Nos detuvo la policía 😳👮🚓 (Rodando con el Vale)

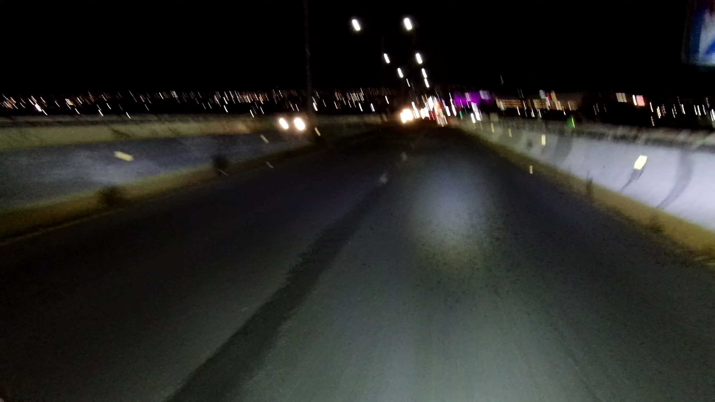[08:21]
aquí veníamos subiendo el puente de Loreto pero yo venía hasta adelante y me di cuenta que mis amigos ya no me seguían y decidí pararme lentamente amigos ya que arriba del puente no hay lugar para hacer un alto total pero decidí ver que pasaba